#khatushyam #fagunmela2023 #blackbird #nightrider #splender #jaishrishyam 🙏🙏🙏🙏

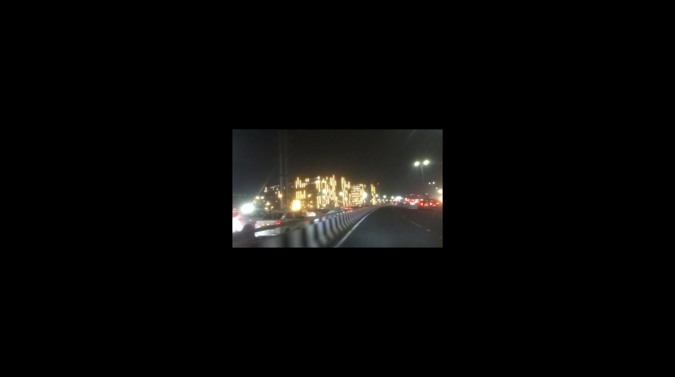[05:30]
अब जैसे कि मैं गुड़गांव में एंट्री कर चुका हूँ, अब जयपुर हाईवे पे चढ़ चुका हूँ, तो अब सीधा जयपुर हाईवे अपना चलते हैं। अब देखते हैं आगे। और